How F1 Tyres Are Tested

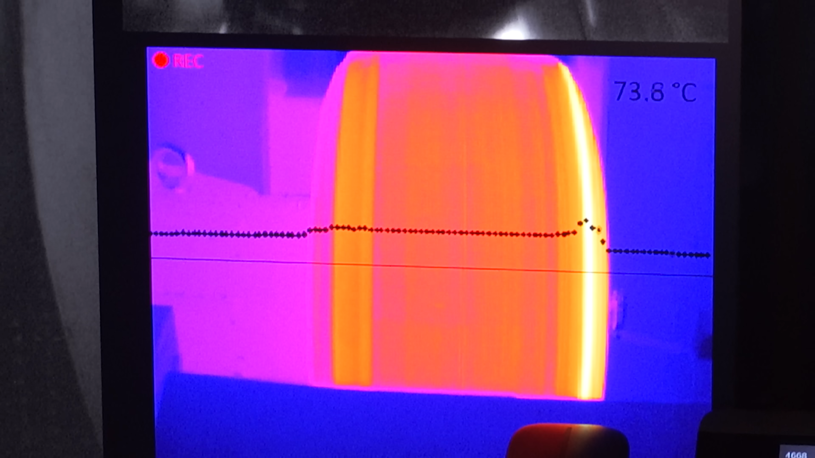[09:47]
On screen: spot 73.8°C
Here they are applying pressure pushing the tyre against the rolling road and in some cases up to 100 kilograms of force because this is the machine which is simulating the downforce the tyre could experience.